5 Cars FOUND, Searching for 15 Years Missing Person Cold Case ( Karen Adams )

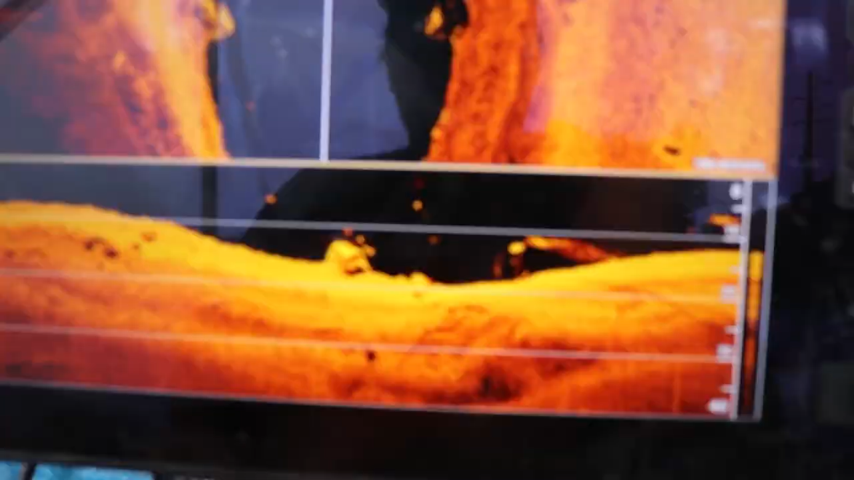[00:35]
Right at the boat ramp, we found another car. It's a case that has baffled investigators for years and left her family with more questions than answers.
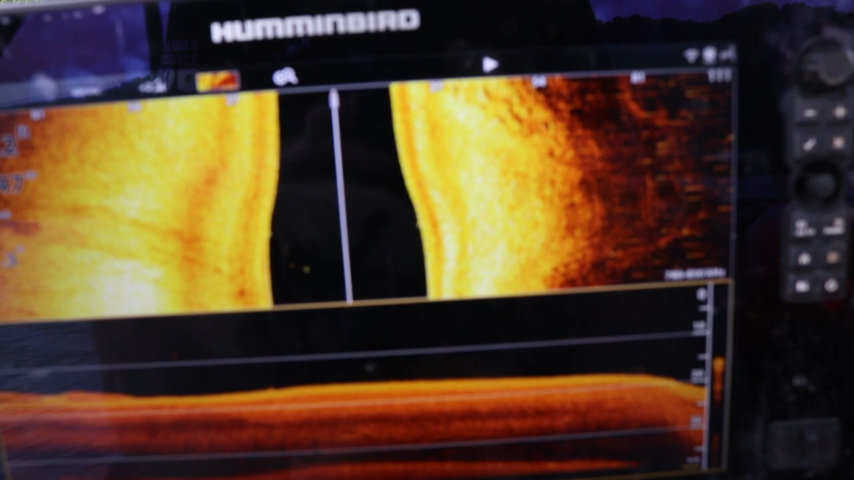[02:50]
Haven't seen too much pop off, but I did look over and notice a front fender to a car.
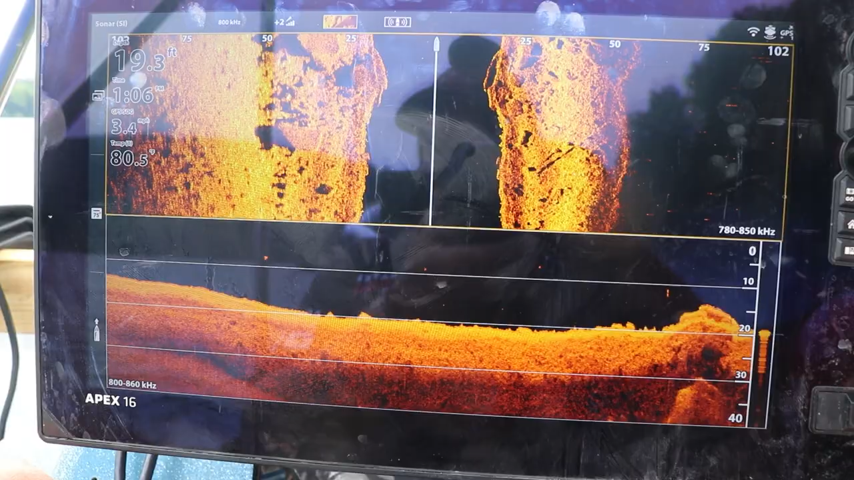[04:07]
On screen: depth 19.3 ft
Yeah, there's some huge rocks over here.
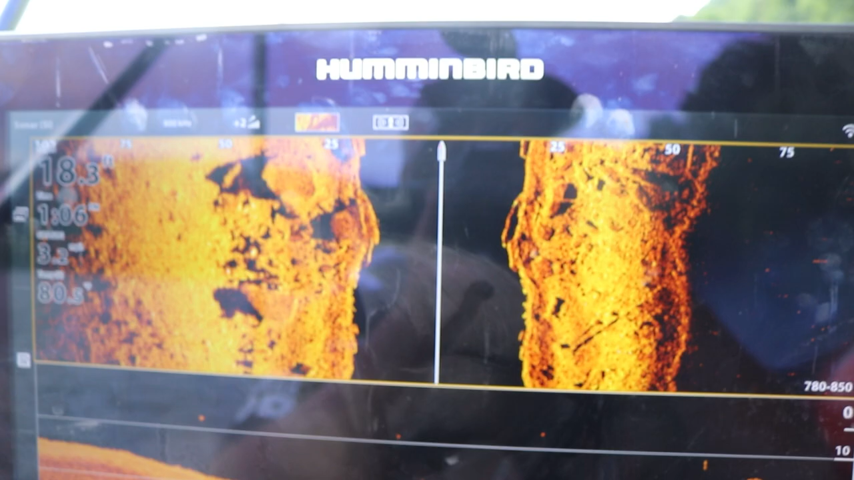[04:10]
We're heading up river now. This is the Newell Bridge, and this is Newell on the right side, and I guess East Liverpool over on the left side. And this is a really narrow bridge.
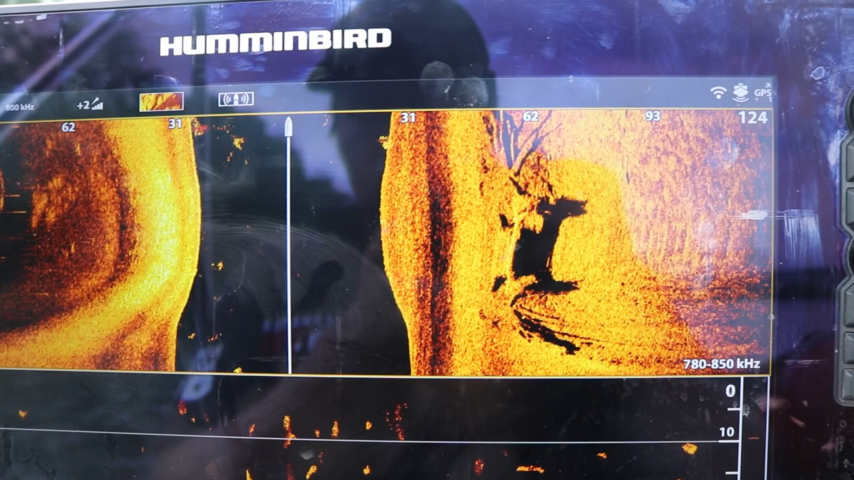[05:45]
Was that it? Might have been. I was turning though, so I stretched it out.
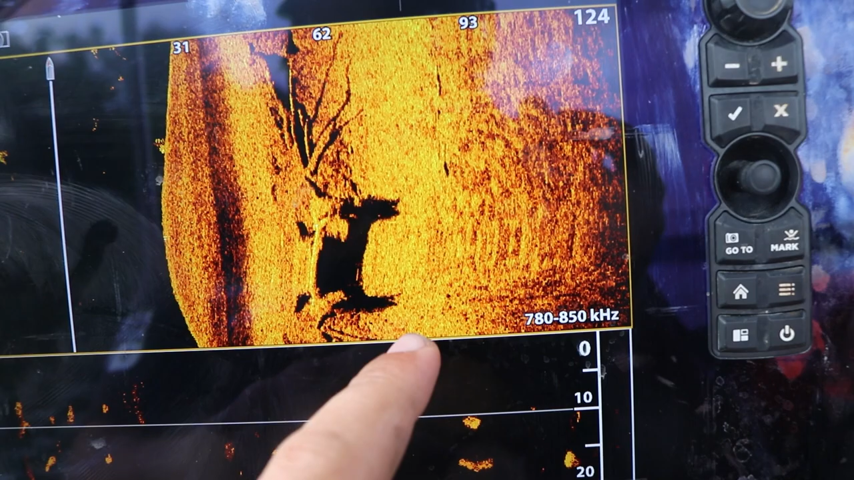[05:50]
If it is, it looks like tire shadows. Yeah, well, that's, yeah, that's what we looked at. That's cool. Man, look at this tugboat. Winnie Sea.
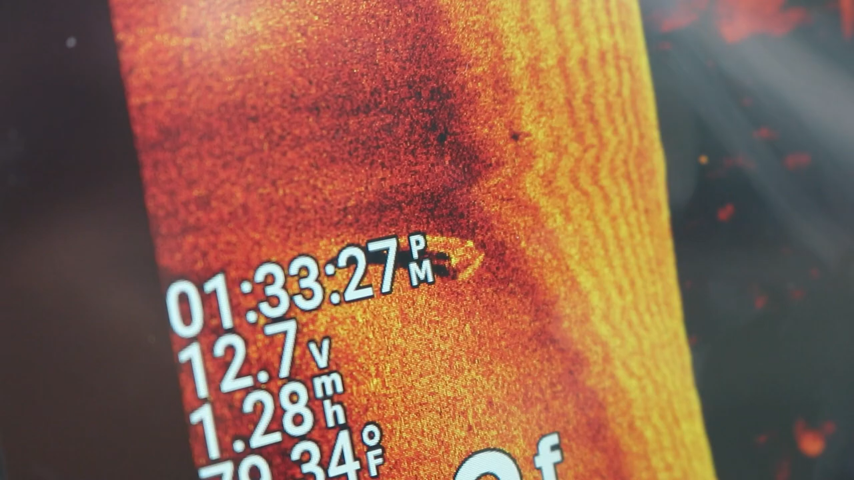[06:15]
Because that was way out here. Was it? That's right when I was turning, I just clipped that. Wait, that? Oh, dude!
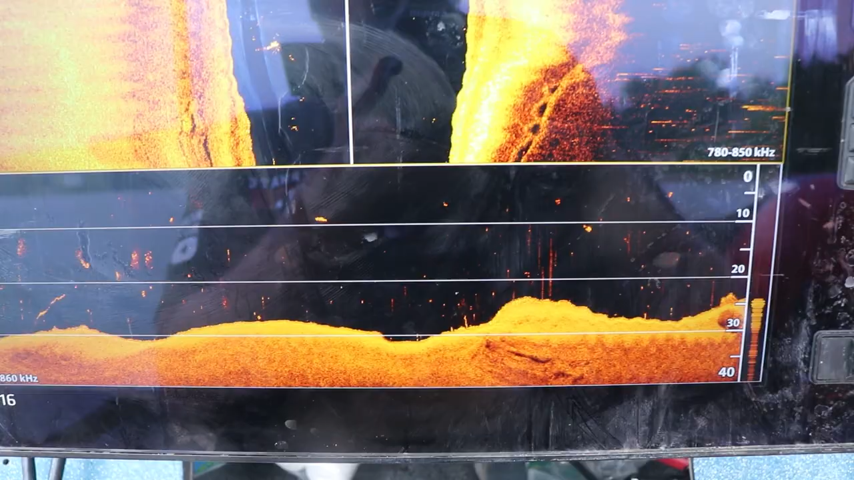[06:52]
I think it's a car, but with the wakes moving, it like that just jumbled the picture.
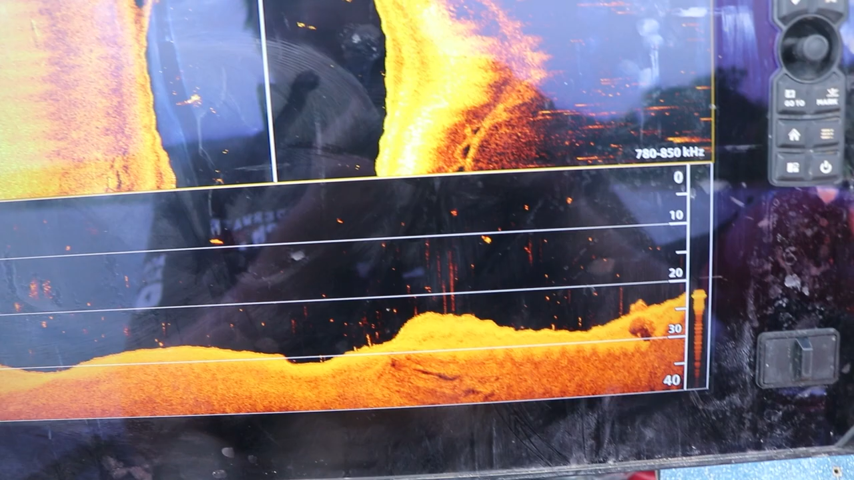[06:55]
It's on the left. Yeah, I think that was one.
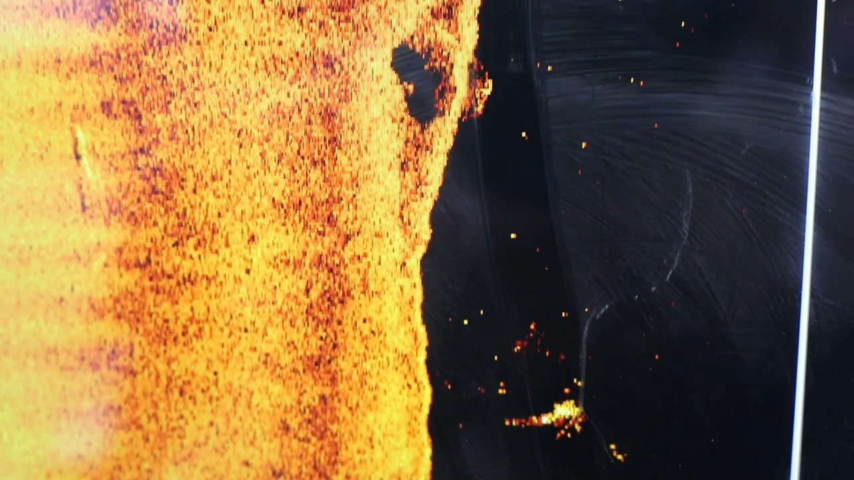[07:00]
Well, that's an upside down car, right?
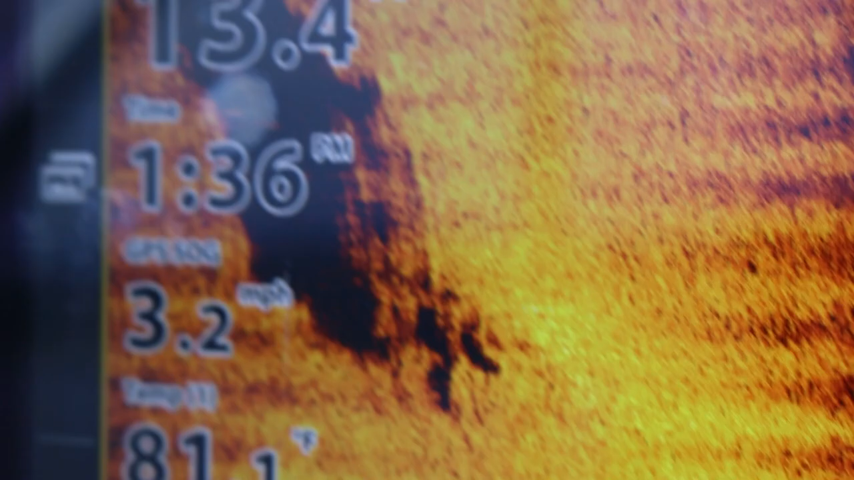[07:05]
On screen: speed 3.2 mph
Or is it that smaller one? Are you talking about 20, I mean...
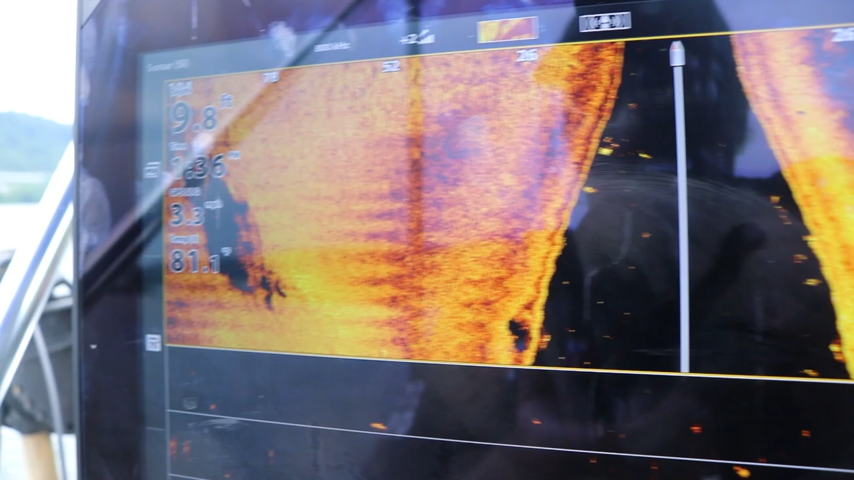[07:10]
8 feet right here. I could have swore I saw another one.
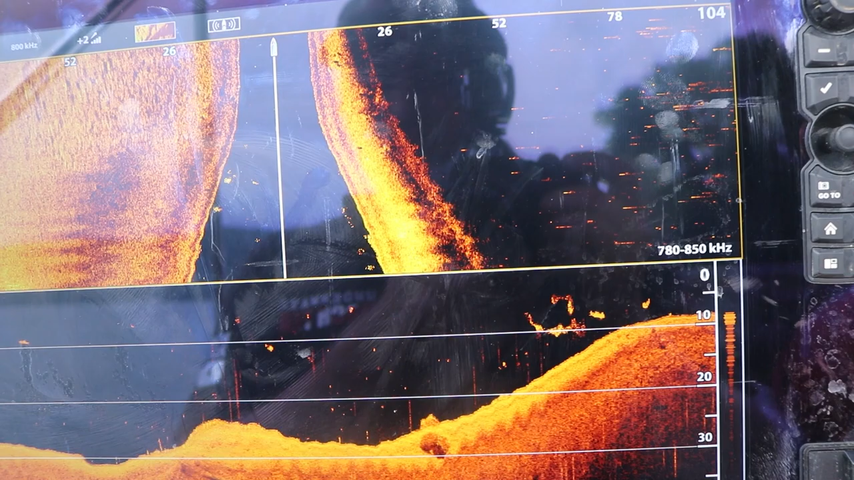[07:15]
I don't know if I just kept turning and seeing the same one over and over. I think you turned and saw the same one, yeah.
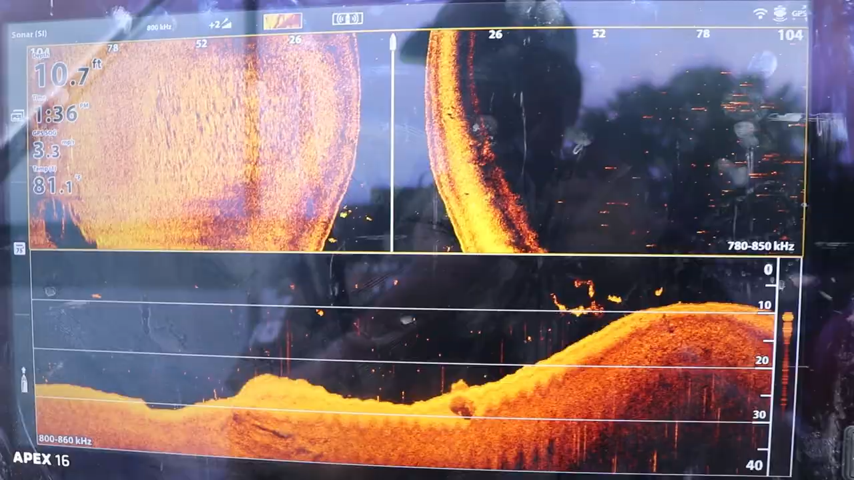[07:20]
On screen: depth 10.7 ft
Right on top of it. Looks like windows. Weird, very skewed windows, right?